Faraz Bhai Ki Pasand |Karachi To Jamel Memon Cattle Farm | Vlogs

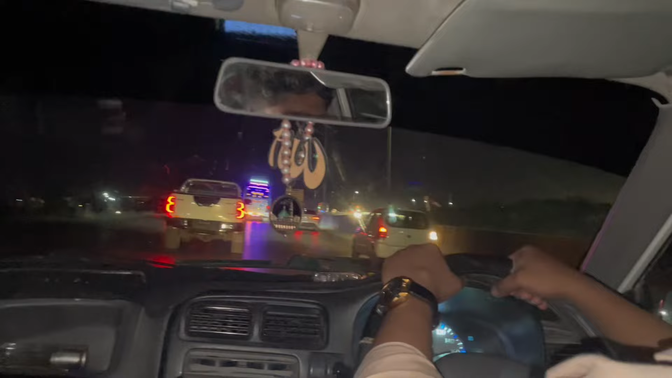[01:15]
और इस तरफ हम हाईवे की तरफ बढ़ रहे हैं अल्हम्दुलिल्लाह, मतलब हाईवे पे है, और यहाँ से हम बढ़ रहे हैं जमील मिमन की तरफ।